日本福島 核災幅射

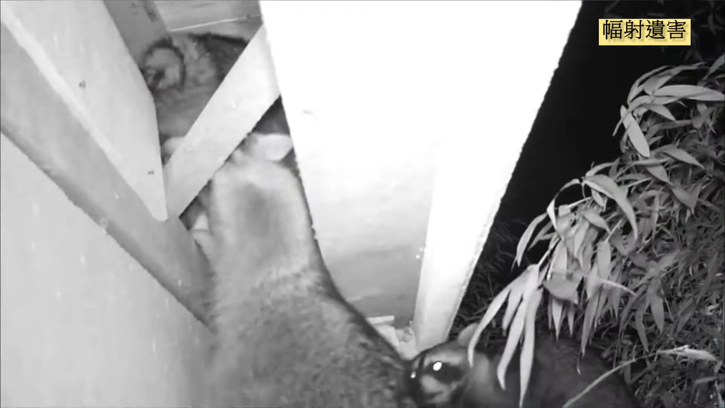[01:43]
但在一些城鎮中野生動物數目激增令居民可能歸家無期這裏的樹林亦受到大量輻射污染
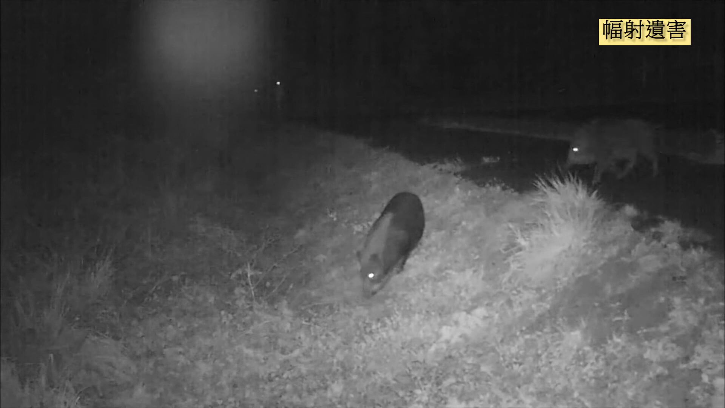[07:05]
那裡安裝了攝影機拍攝野豬的情況他們在吃草根這些輻射區相信就是野生動物受污染的原因
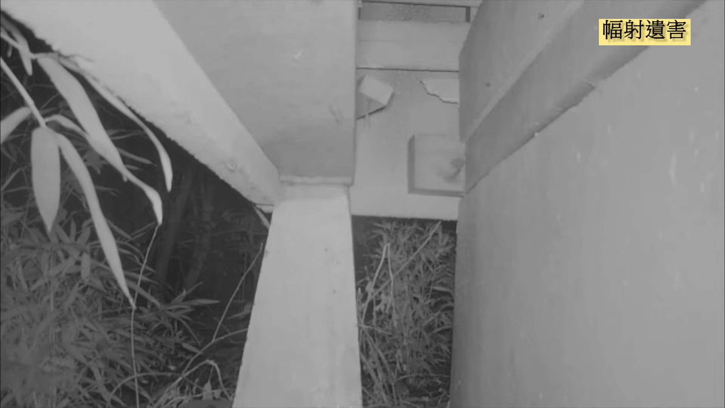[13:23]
從地板下捐出來的是一群滿熊滿熊來自北美洲學來傳入日本造寵物但最後在野外繁遜洞口大約只有十厘米闊但難不及滿熊他們很容易一隻又一隻地進來
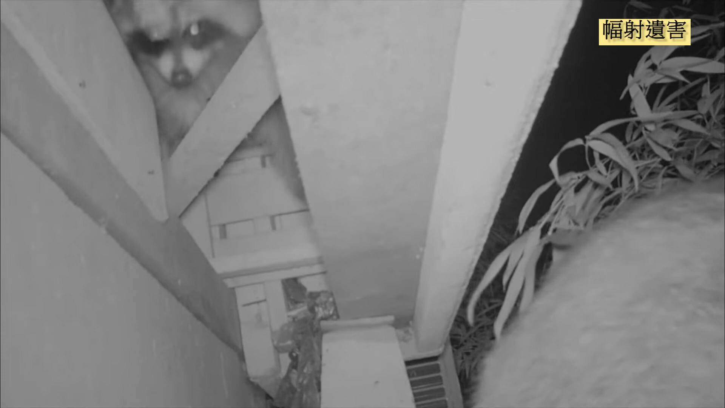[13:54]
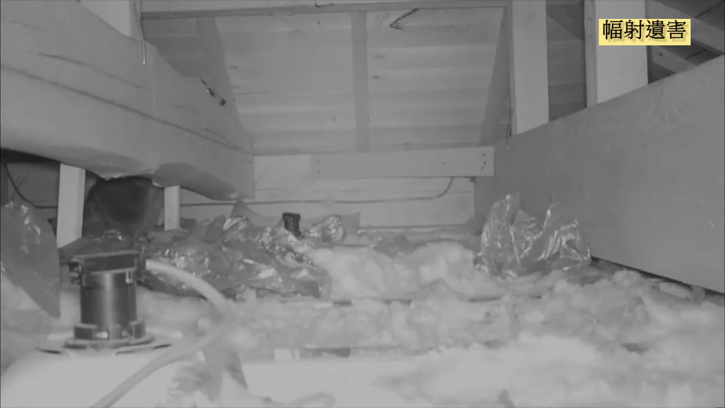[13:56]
滿熊在天花板上的空隙睡覺
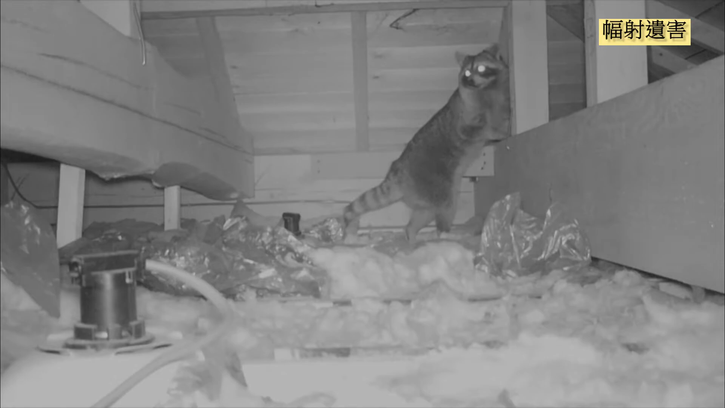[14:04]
連果子尼都盡住這裡
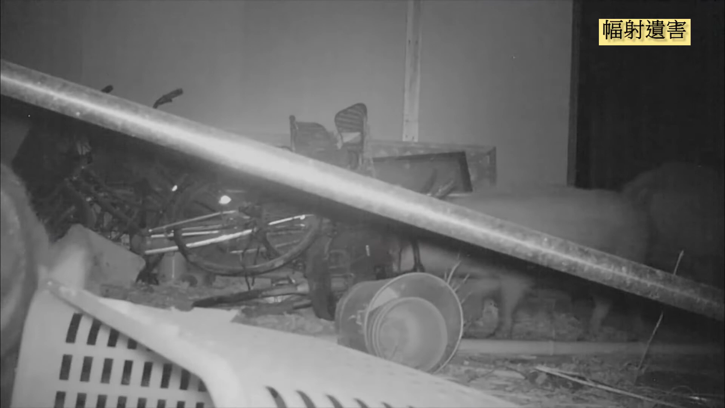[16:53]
這間屋很破舊是野豬的理想居所是野豬的理想居所在這裡生